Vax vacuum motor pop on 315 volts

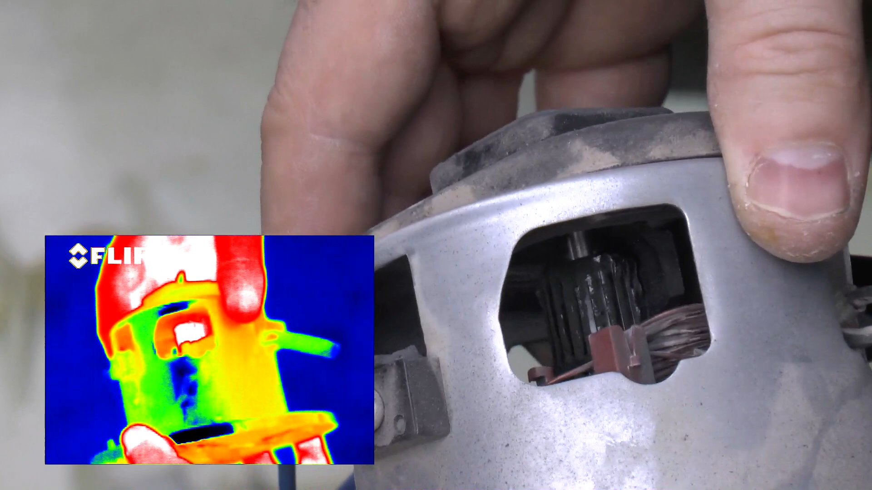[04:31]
as you can see that commutator is still a bit warm
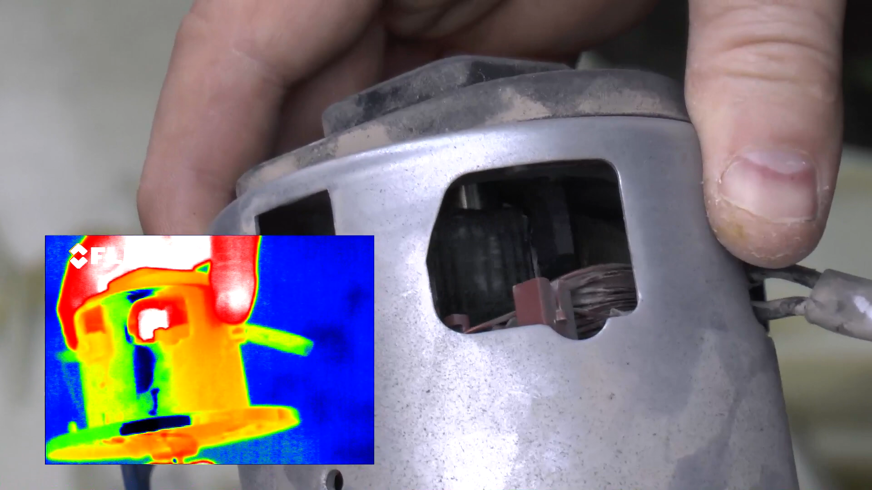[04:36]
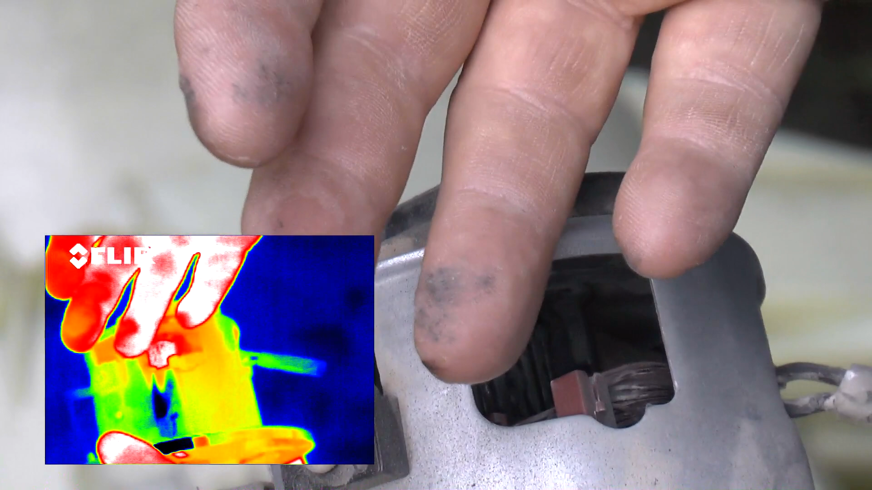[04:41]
It's not far off hand temperature, so it's cooling down But short and sweet,